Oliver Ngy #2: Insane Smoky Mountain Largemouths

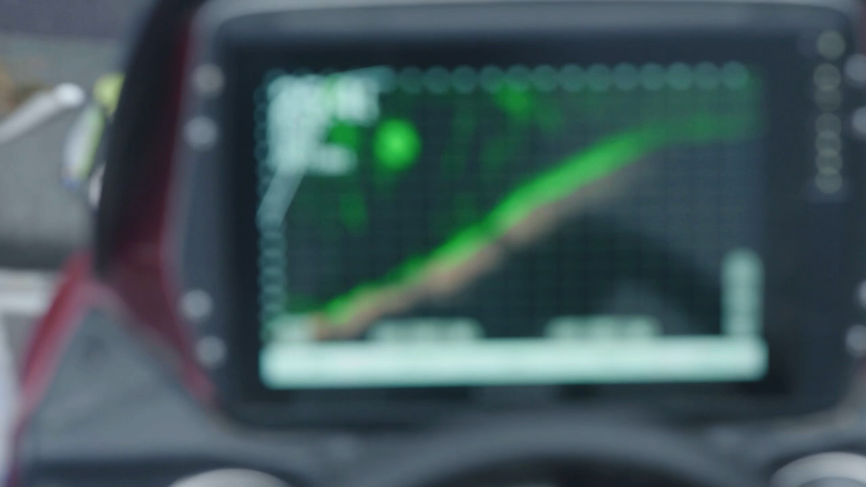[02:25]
Look at that image. That is insane. That is, dude, that is whack.
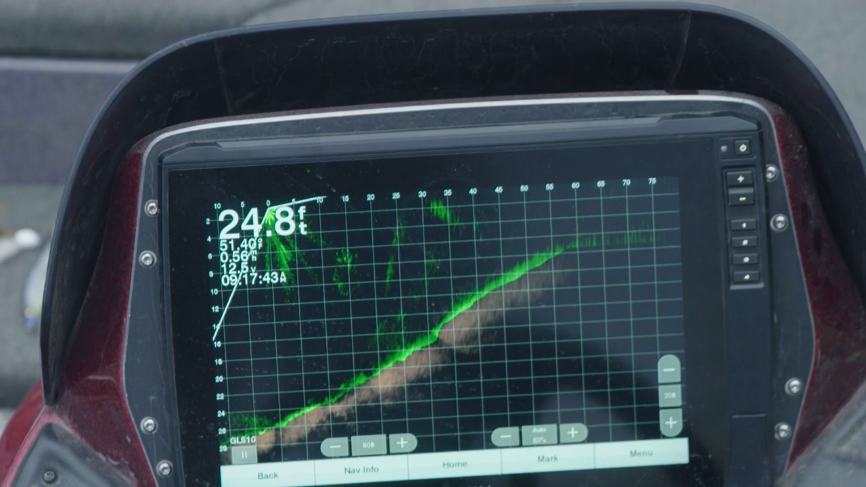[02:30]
On screen: depth 24.8 ft
There's fish all around it, dude. Oh, yeah.